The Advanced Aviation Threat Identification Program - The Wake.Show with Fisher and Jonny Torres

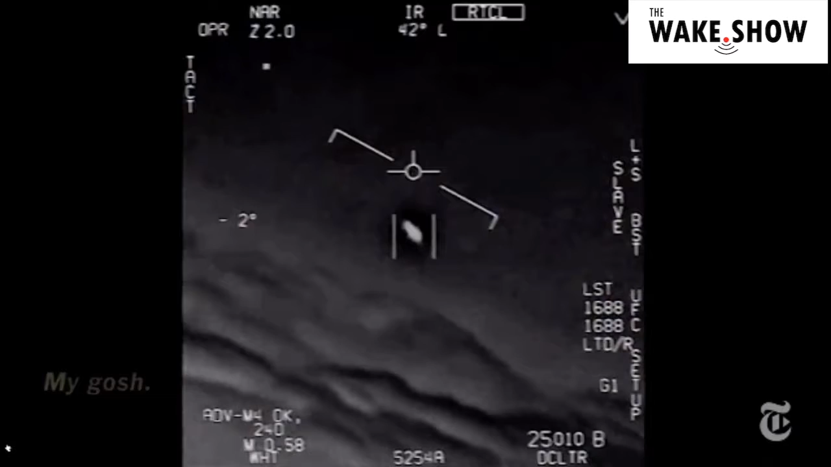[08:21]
they're all going against the wind the wind's 120 knots west that is that's that is unnerving at the end yeah as it rotates and
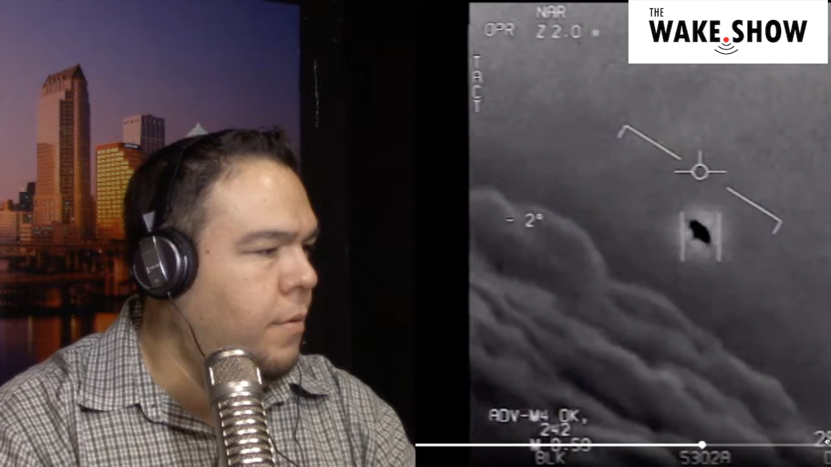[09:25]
um i want you guys to watch right here when it all of a sudden rotates it stops and then rotates
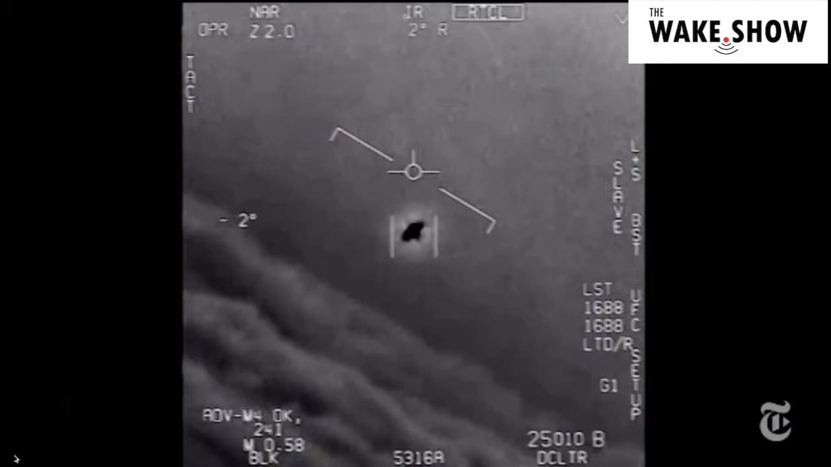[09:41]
it slows down and then it rotates um the program that began in 2007 was largely funded by the request of harry reed who is so this